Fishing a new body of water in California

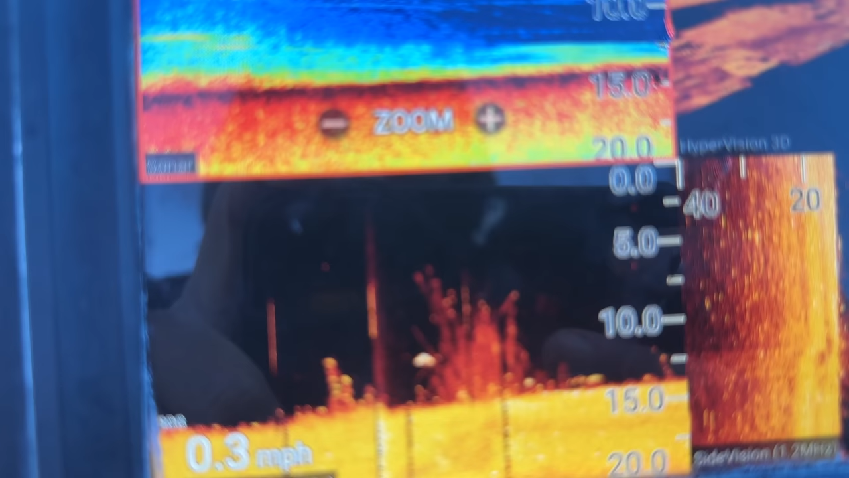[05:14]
On screen: speed 0.3 mph
You can see where the water's been up and these reeds are still in the water, or some of them.
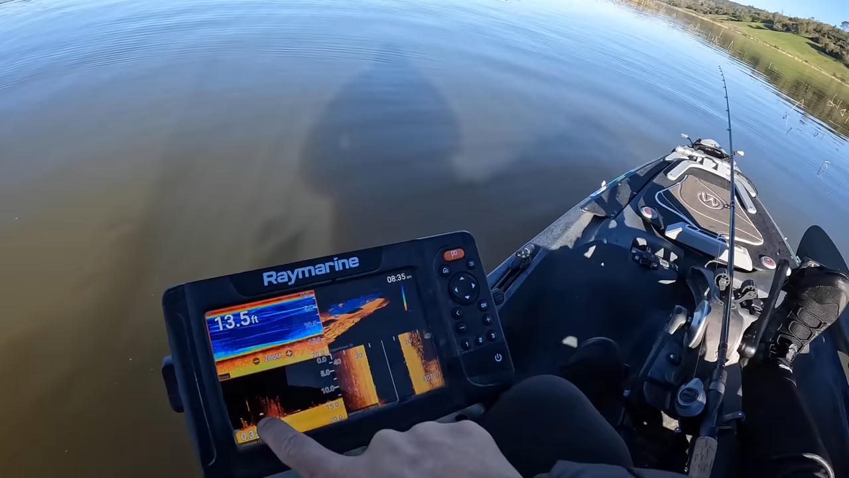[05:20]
On screen: depth 13.5 ft
And I bet you that fish right there is a bass, and similar to where we just had one come up and miss the bait, I bet you there's a bass chilling in these reeds. Saw the spinnerbait came up and swiped at it and just missed it.
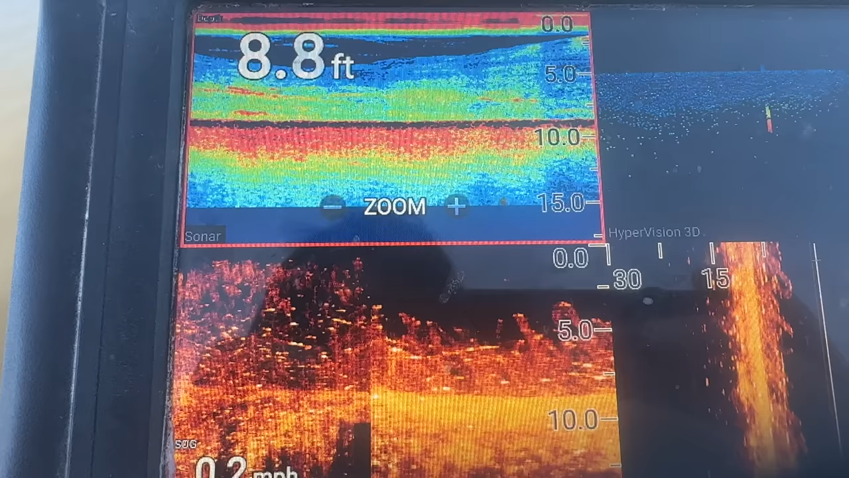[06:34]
On screen: depth 8.8 ft
And I can tell they've been underwater for a minute. There's some bunch of algae and stuff growing on them. But yeah, it looks like from this perspective, it looks like we're fishing shallow, but it's actually pretty deep.
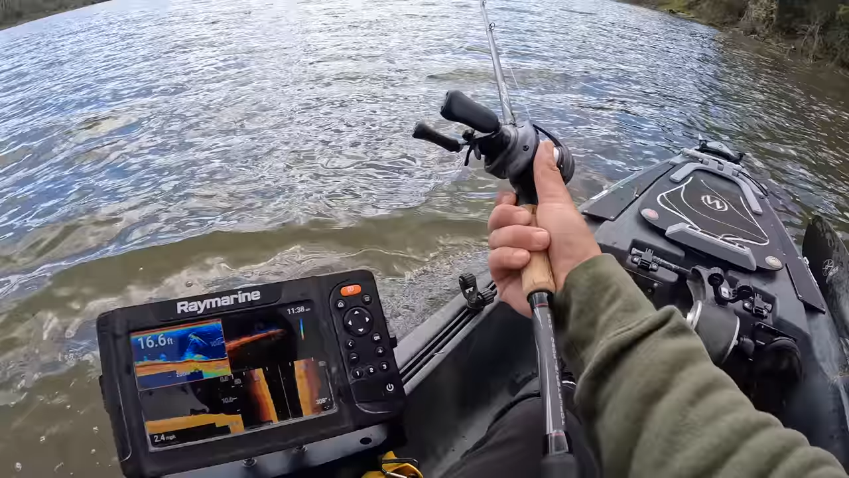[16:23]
On screen: depth 16.6 ft
Crappie right there. Look at this, some suspended fish right there.
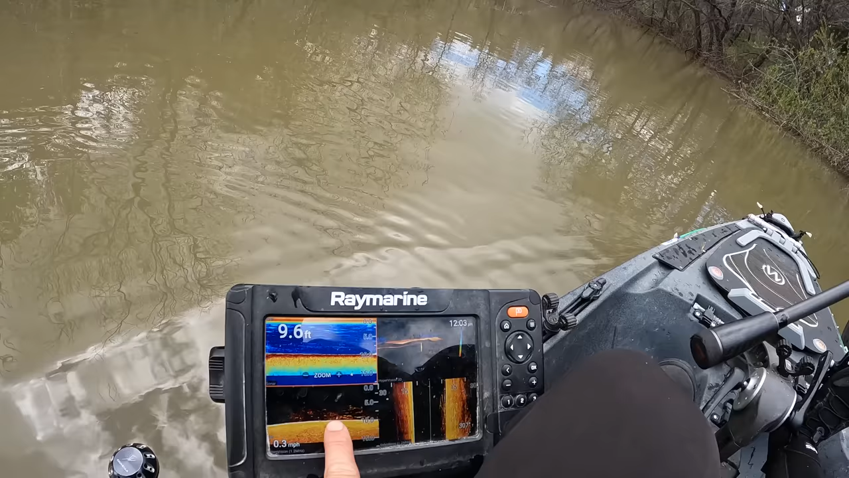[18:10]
On screen: depth 9.6 ft
You can see there's bait down there.